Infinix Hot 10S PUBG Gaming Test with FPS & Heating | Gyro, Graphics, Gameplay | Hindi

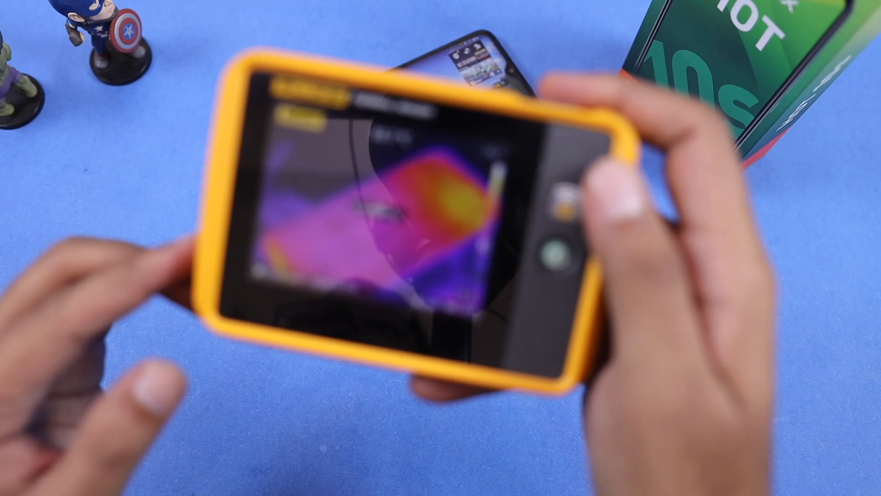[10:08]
थंडा हो जाए तो यहां पर देख सकते हैं 45.5
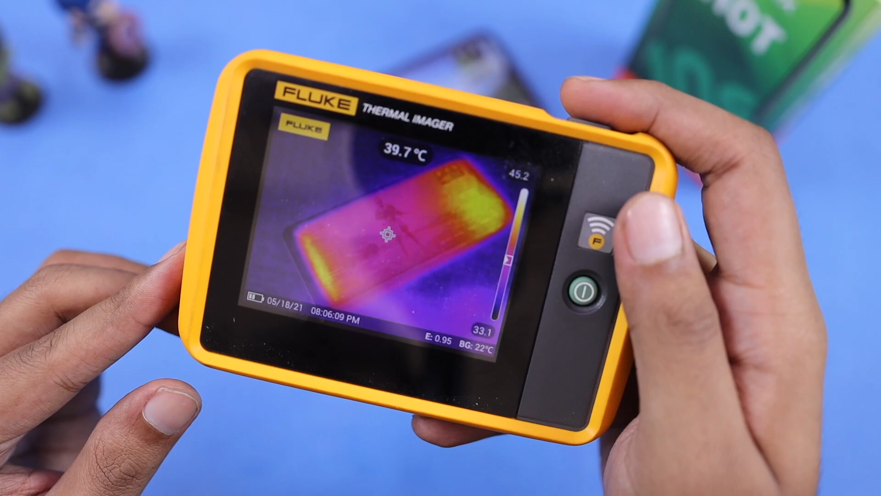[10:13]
On screen: spot 39.7°C
जा रहा था भी 45.2 हो गया जैसे गेम से एक्सिट के तो हलका सा थंडा होना शुरू हो जाता है
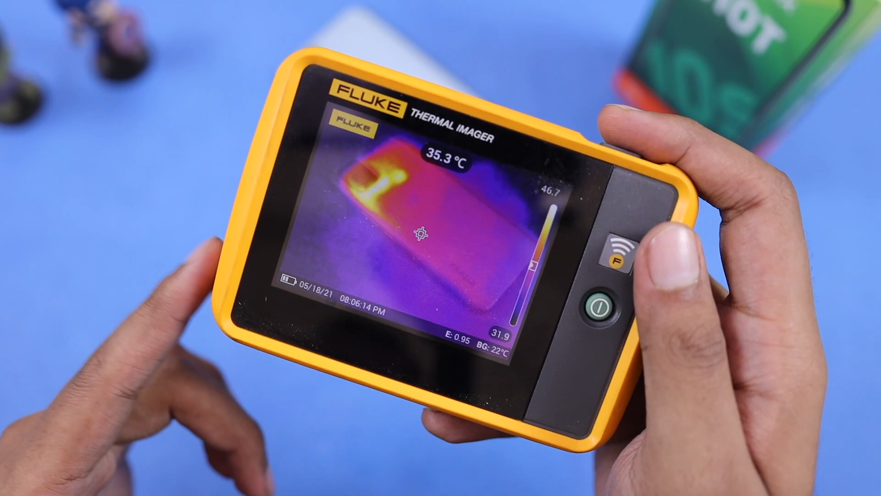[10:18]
On screen: spot 35.3°C
और पीछे के सार आप देख सकते हैं 46.7 डिग्री मैक्सम 47 इंपक्टच
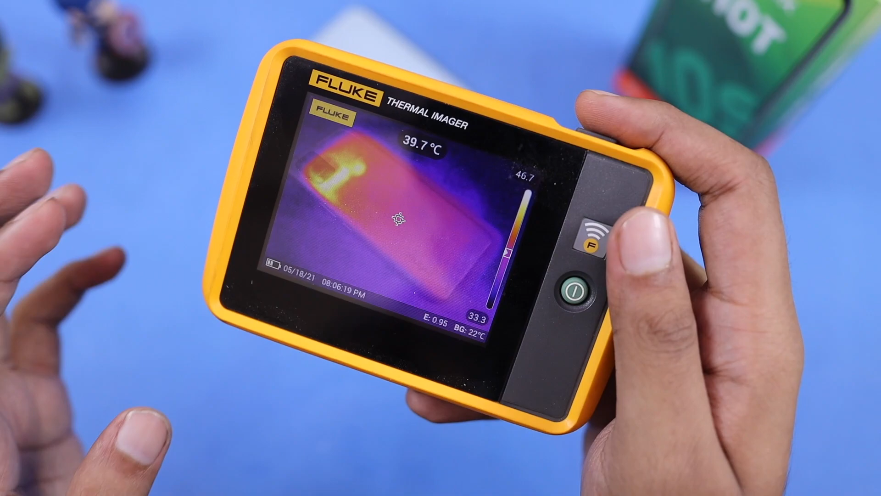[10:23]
On screen: spot 39.7°C
हो गया यहां पर और जो सारी हीटिंग है न वो यहां पर क्यामरा मॉडूल के अराउं डिया और यहां पर हलका का वार्म